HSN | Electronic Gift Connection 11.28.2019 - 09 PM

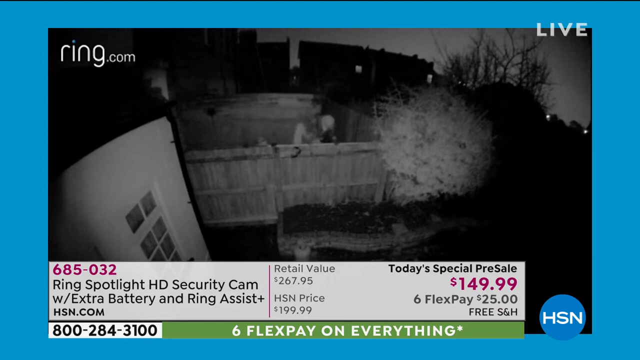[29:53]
they can see that you can see absolutely that's the bottom line we're busy we're busy and here's here's real life video right laurie absolutely so check this out you saw a switch from infrared night vision into full color when the spotlight cam came on you can set this to activate the light when motion is detected for me i've got mine facing a busy street look at these guys running away the second
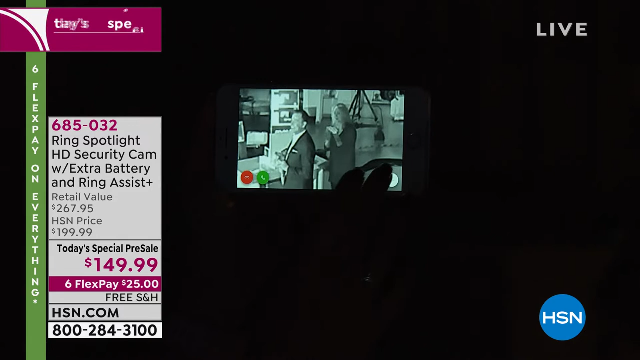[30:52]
vision right there so i'm going to go ahead and turn on the light so you guys ready so we're going to put a little light on the subject so check it out everything now is illuminated in color right so you can see that now it's color and there's adam and i right there hi
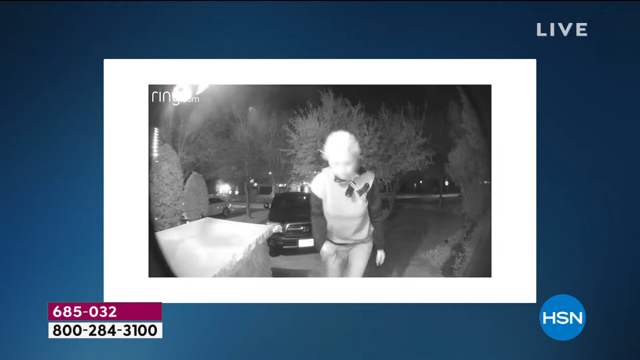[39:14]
us the ability to do something about it immediately our fellow neighbors started to comment this is the same lady